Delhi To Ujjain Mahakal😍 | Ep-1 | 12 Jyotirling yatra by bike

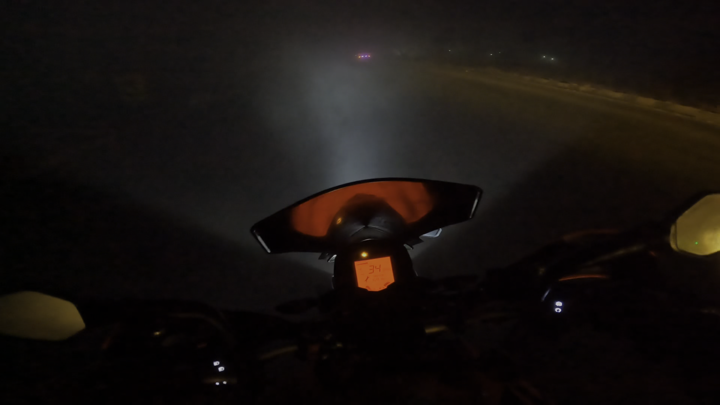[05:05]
दुन्द होगी गंदी वली और अभी तो दो ही बजे यहार, और सो किलो मेटर ही चले आभी, ओ मैन, कैसे चलाऊं भाइक,
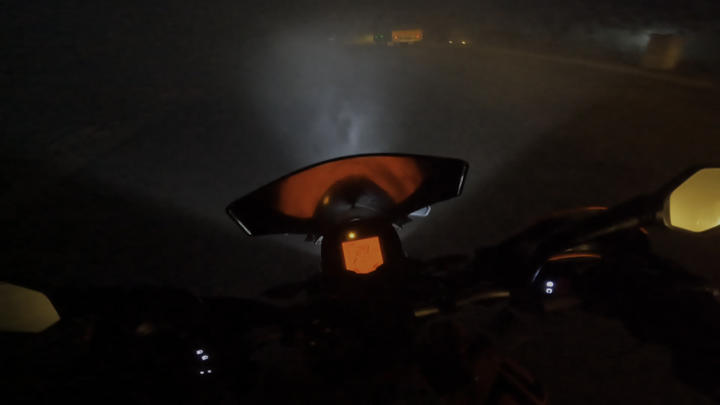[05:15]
बहुत जाता है धुन्दा गंदी, वाई कैसे चलाएए, बैन की आख, ओ भाई,